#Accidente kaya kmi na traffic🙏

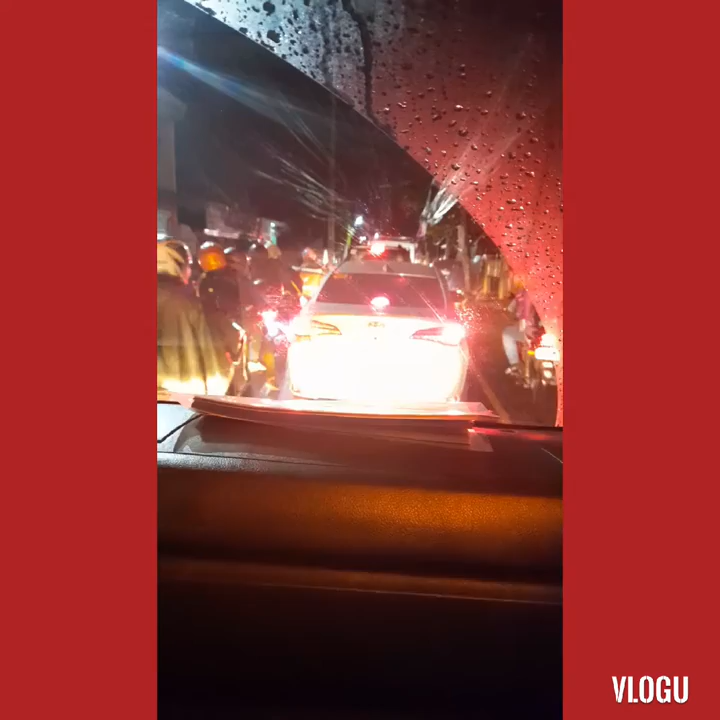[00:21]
Trafik. Sakit pa naman ng patrol ano yung ako wheelchair. Bilis-bilis magpatakbo nung ambulansya pa rin, no?
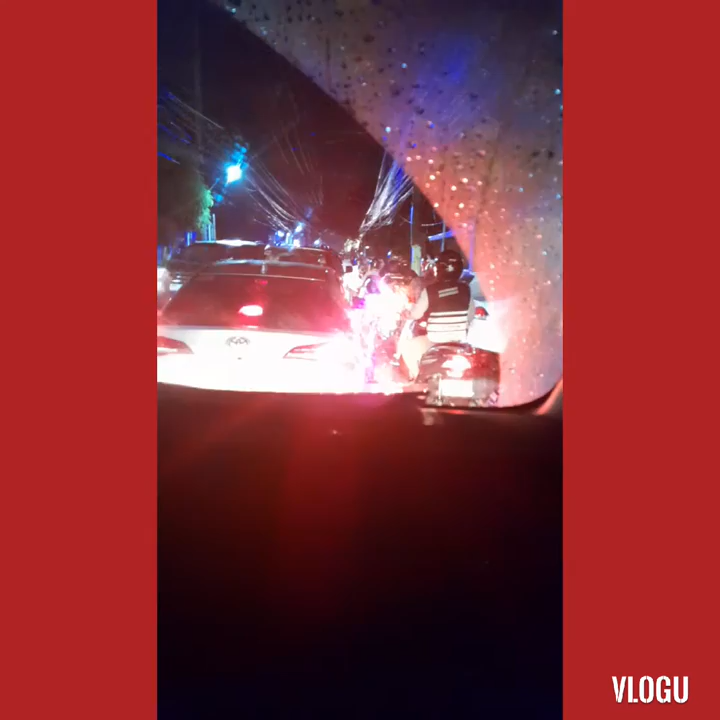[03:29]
Tagal yata nakarga sa ambulance eh. Picture muna, picture. Picture muna bago dalhin. Picture muna dalhin. Naghihingalo na ngayon pasinti, no? Picture muna. O picture muna, picture.
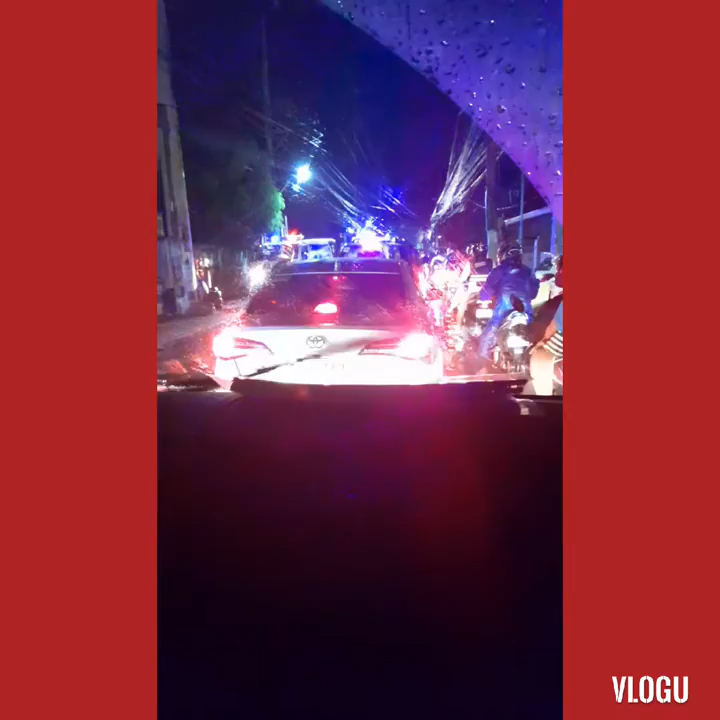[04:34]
Yan. Pusod nga kami guys. Nakarga na siguro eh, no? Yan ba? Hindi, tinabi, tumabi. Hindi, patrol dyan eh. Patrol. Ayun o, binigyan naman si ate o may ate o. Saan ba?
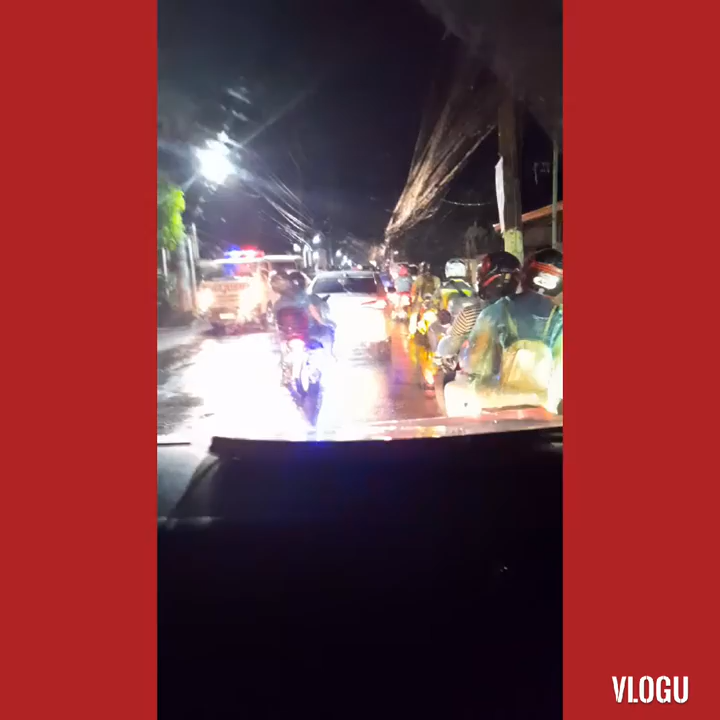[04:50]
Mabae na sa kaliwa. Yun, maatras yung ambulansya. Makabutan natin pre. Yun, maatras yung ambulansya. Ay, kutsi. Yun ba kutsi? Hindi. Hindi. Patrol ng barangay yun eh. maliit. Ayun o, ayun o, ayun o, ayun o, ayun o. Ayun o. Ay, hindi na. Ano kaya yan?
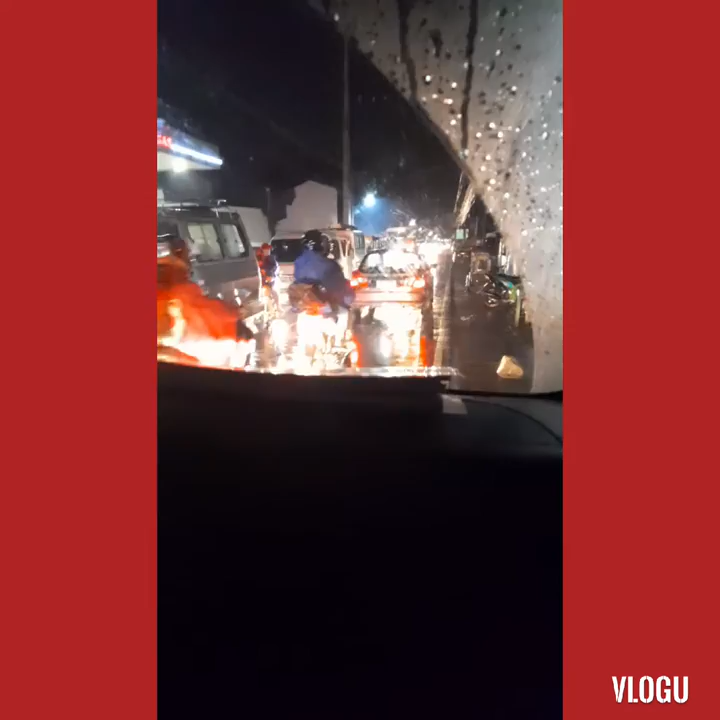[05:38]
Nalita ka pa sa amin, ha? Matanda ka pa na, Tay. Ano sabi niya? Sabi niya, nagbaba ka pa dyan? Eh, natural, taga rito yung sinama. Sabi, anong gusto niya, dalhin natin si Mark? Akala siguro, pre, nangungulurong tayo, yung mga banabiyahe, no?
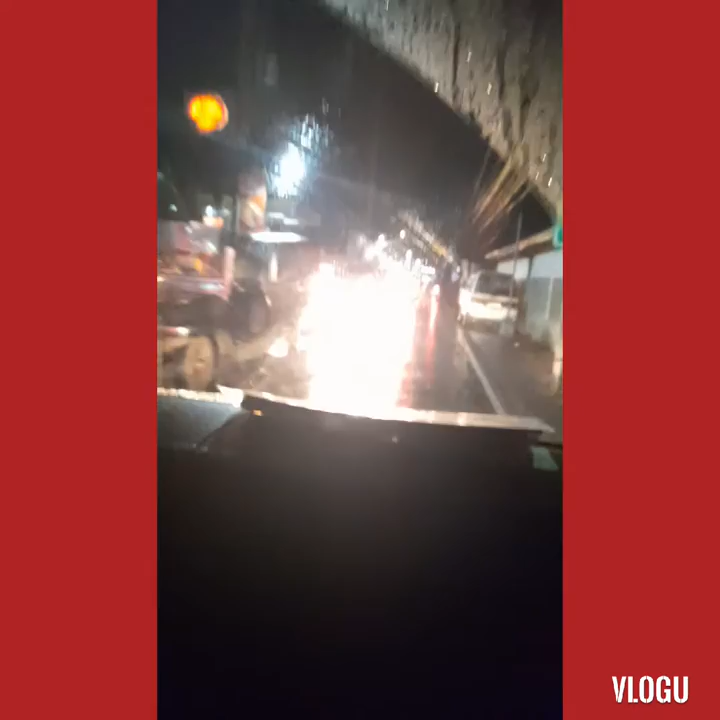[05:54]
Hindi, eh, may marka yung Ba natin yung company. Kaya nga eh. Hindi niya siguro nakita. Kaya nga ako nag-hazard eh. Ayan, maluwag na, maluwag. Wala na aksidente. Kaya pag umulan, dahan-dahan talaga.
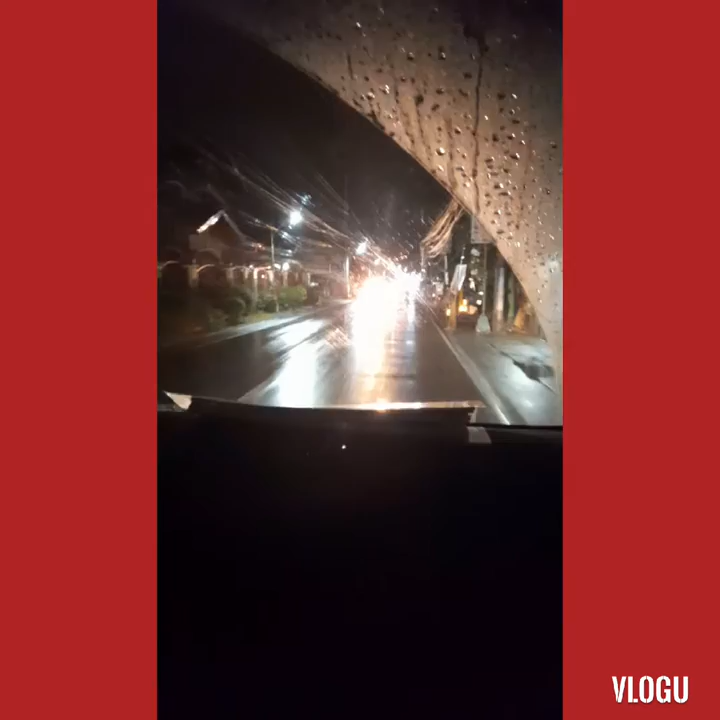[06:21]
Ingat-ingat. Safety first. Bago marangkada. Hindi kaya tumawid yun? Wala ka nakita ng motor na lang? Wala namang motor. Siguro tumawid yun yung kutsing pula yata yung nastabi, di ba? Hindi ko napansin eh. Nakita ko yung babae eh. Tsaka yung mga nagbubuhang. Okay guys, ingat-ingat tayo sa pagtumawid. O kaya nagmamaneho, dandaan mga riders. Pag umulan, tulas ang kalsada. Maraming salamat.